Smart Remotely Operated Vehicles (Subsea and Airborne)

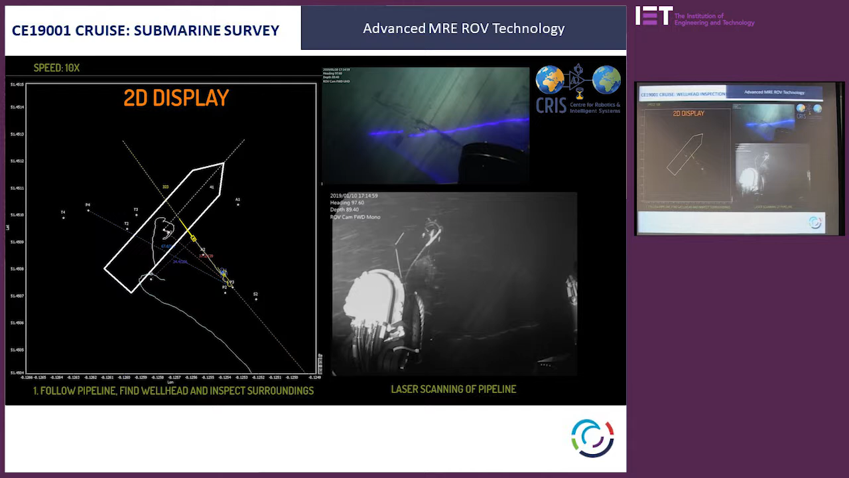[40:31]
where the pilot can basically choose the waypoints and choose the trajectories he wishes the ROV to follow.
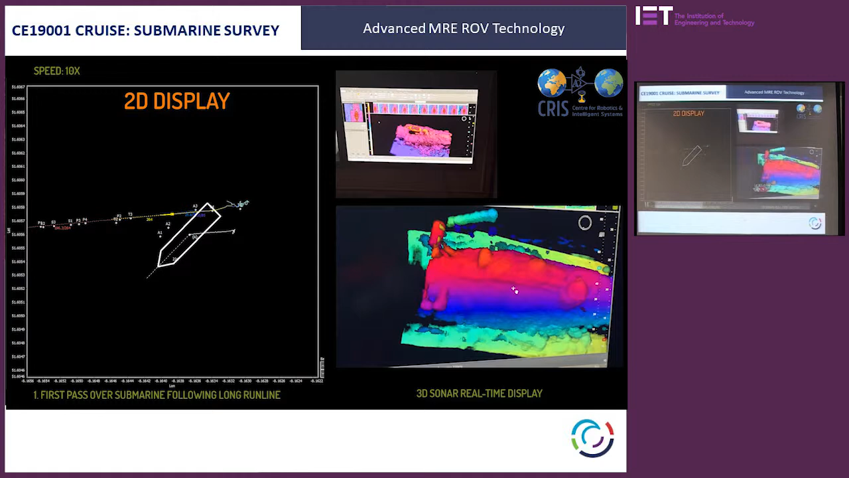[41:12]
So it was close to the end of the First War. So this is real-time 3D sonar imaging, and you can see the hull of the submarine, and we can see the first sight of a
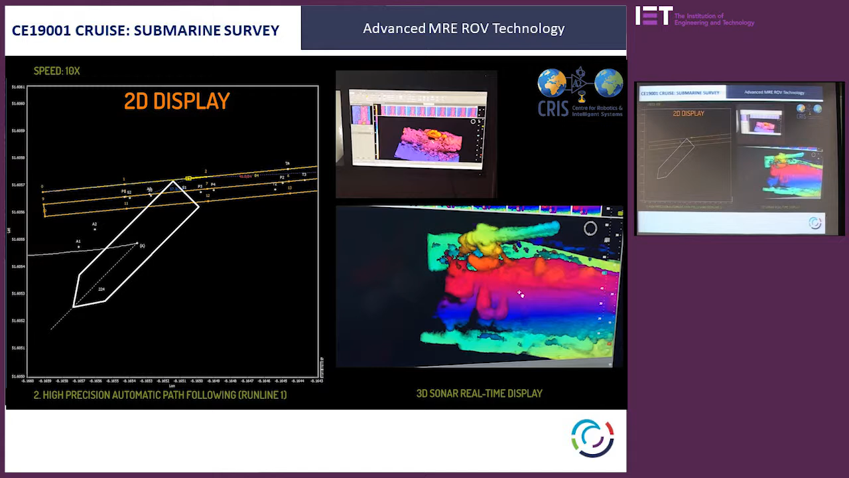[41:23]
10-inch gun on the deck of that submarine. And you can see the 2D display, so the planned lines.
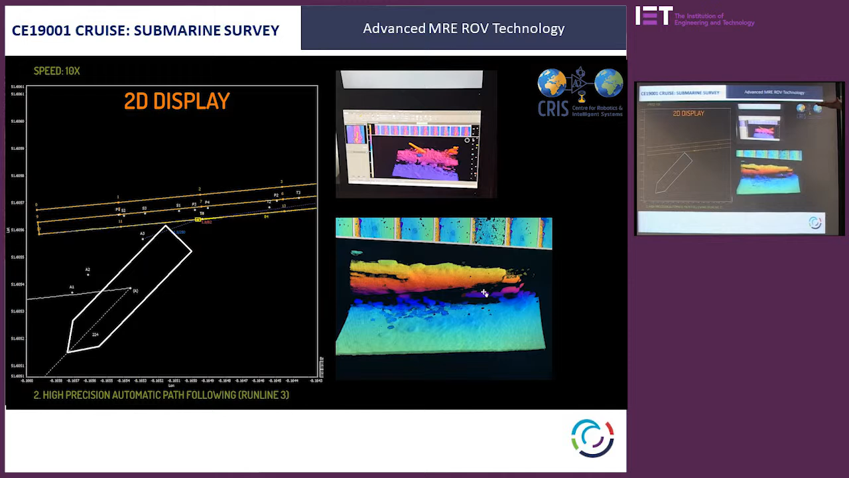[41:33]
So from a low-resolution survey, we know roughly the lie of the target on the seabed, plan the lines,
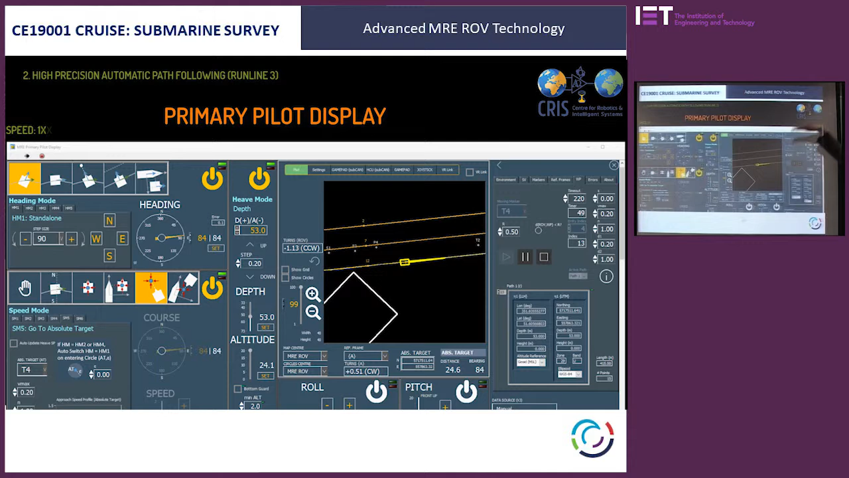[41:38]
and then get the robot to fly down and do the high-resolution imaging with the sonar.
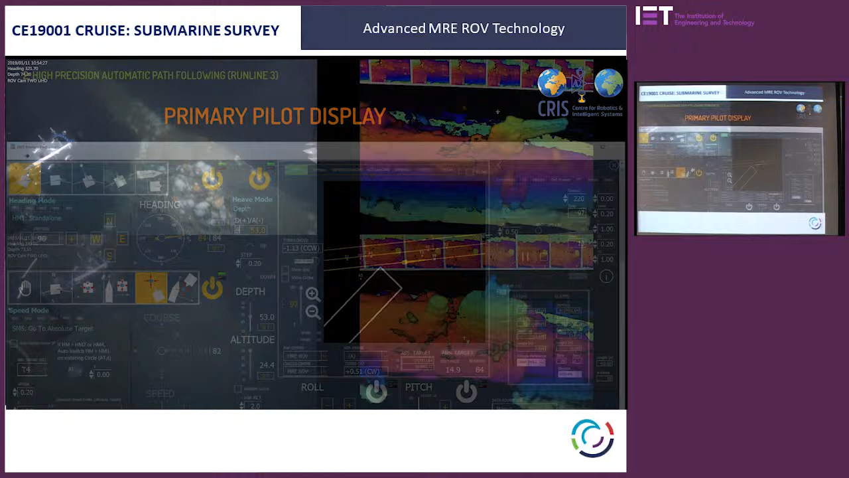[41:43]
And some of the hazards, some of the reasons we need pilots in the loop here,
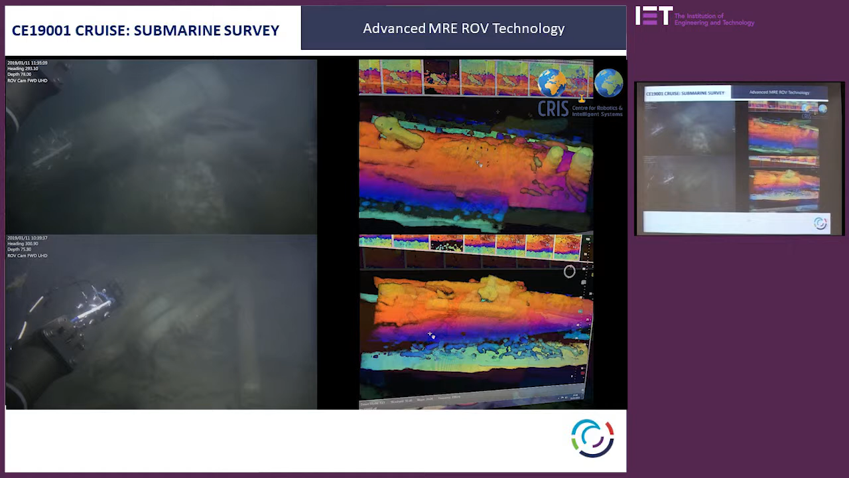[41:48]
on a lot of these wrecks, there's fishing nets strewn on them.